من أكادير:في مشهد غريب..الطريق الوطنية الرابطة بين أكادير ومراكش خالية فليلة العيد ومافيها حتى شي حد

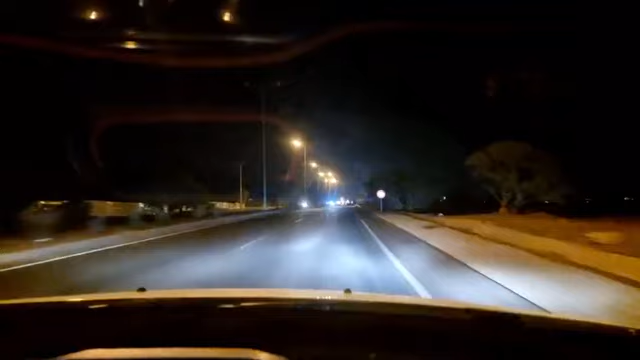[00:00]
مرحبا بكم متابعين اللوفية أهلا وسهلا بكم في هذا البد المباشر من مدينة قدير وبالضبط من الطريقة الوطنية الرابط بين قدير ومراكش أجواء غريبة جدا وأجواء العيد
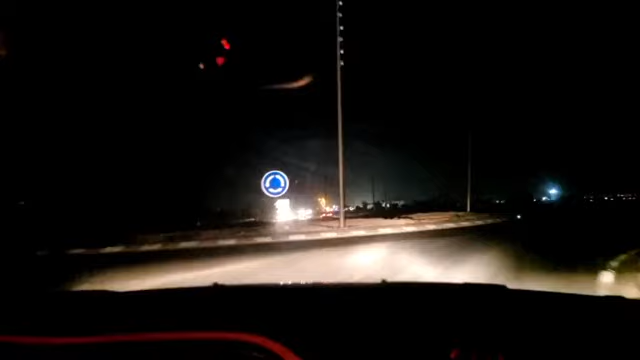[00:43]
الحركة المعهودة بعدما كنا نرى حركة وطبيعة
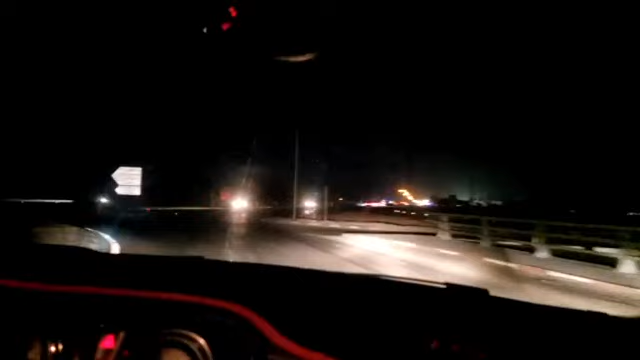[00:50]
حال أجواء غير مسبوقة لكن مع العيد فكل الناس يعني يسافروا من أجل قضاء وطلت العيد رفقة الأهل والأحباب الشي اللي يجعلها الطريقة باش أنها تبدو بهذا المشهد الغريب فمرأة أخرى كنقول لكم عوش لكم بروكة عيدكم مباركة سعيد متابعين اللوفية
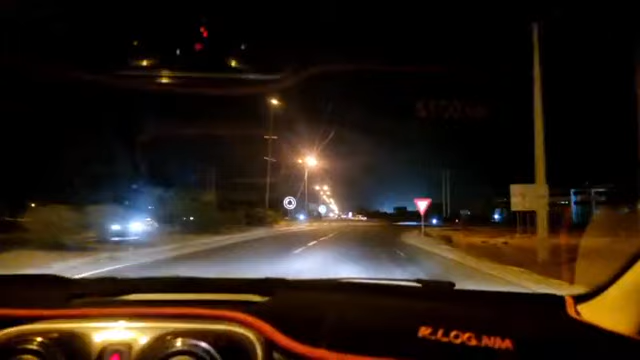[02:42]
الظروف فاليوم الأجواء المسائية والأجواء الليلية كنقربكم منها من الطريق الوطنية الرابطة بين أقادير ومراكش افتجاه مراكش أنتم كتشوفوا الطريق الخاوية افتجاه مراكش بطبيعة الحال فالأجواء ترحي بأن عطلة العيد يعني خلات حركة السير والجوال لأنها قد تكون قليلة في هذا المعبر الطرقي فالأغلبية دي الناس يعني يسافروا الأغلبية دي الناس ما زال ما كيرجعوش